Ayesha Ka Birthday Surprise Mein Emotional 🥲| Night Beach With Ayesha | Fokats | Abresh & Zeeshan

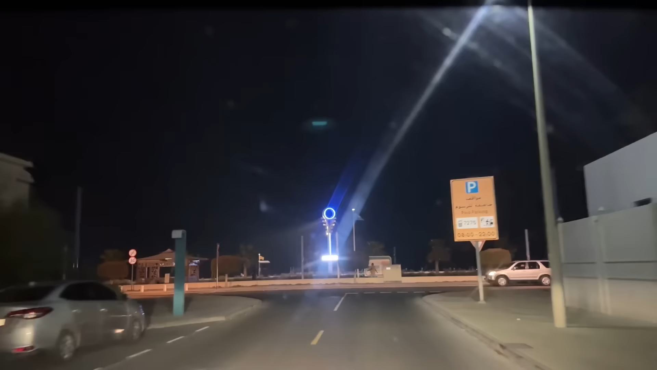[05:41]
हम लोग यहाँ दुबई के नाइट बीच पे पहुंच गए हैं बस अभी गाड़ी पार्क लगा के बैठ जाते अंदर देखते कैसा है।
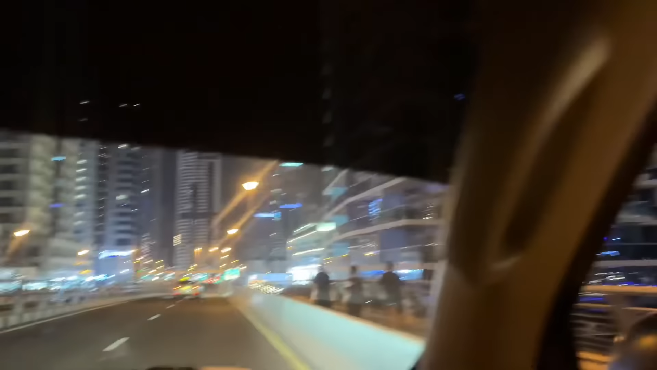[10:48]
चलो अभी चलते ग्रीस, ग्रीस तो कार में लगती है। ठीक है ठीक है, मस्त लग रहा है रात में दुबई, बहुत ज्यादा प्यारा दिख रहा है।